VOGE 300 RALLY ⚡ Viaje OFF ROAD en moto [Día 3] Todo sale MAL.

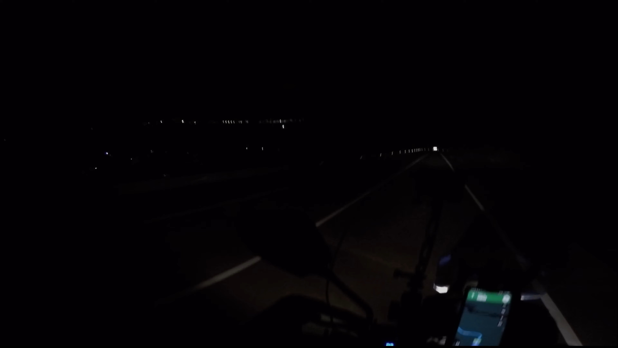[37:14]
Vaya presa bonita tiene Miranda también, ¿eh? ¡Wow! ¡Qué bonita la presa de Miranda, tío!
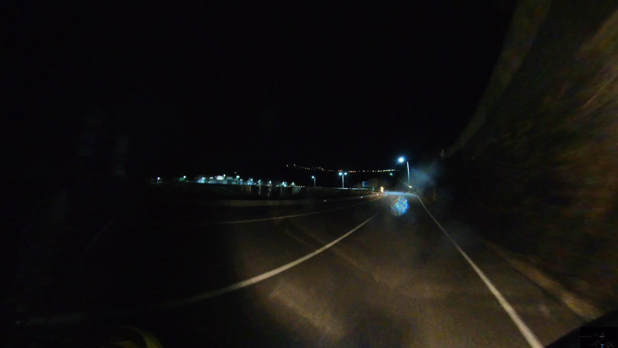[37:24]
Venga, por lo harto la presa. Va un... por lo harto de la presa. Ahí abajo hay unas luces. Unos pedazos de foco que hay iluminándola. ¡Guau! Y a este lado agüita. ¡Qué chulo, tío!
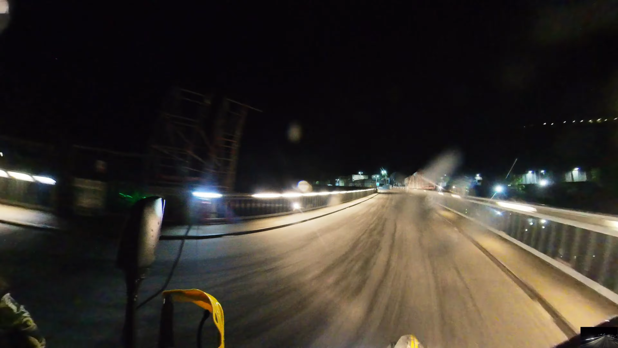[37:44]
¡Qué bonito, tío! Bueno, pues Portugal es de la presa para allá, ¿eh? La presa es nuestra, chaval. Pues eso dice aquí.
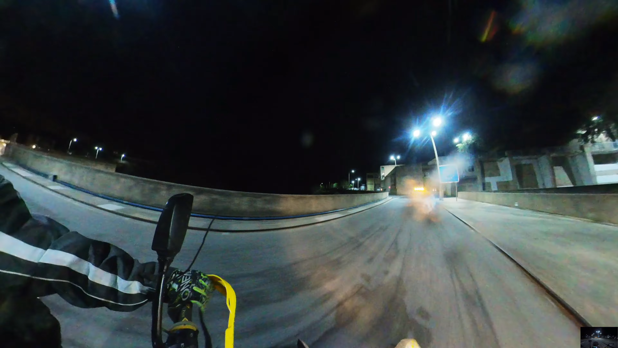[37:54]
Mira, tío, todo lleno de pegatina. Para un momento, tío. A la acera.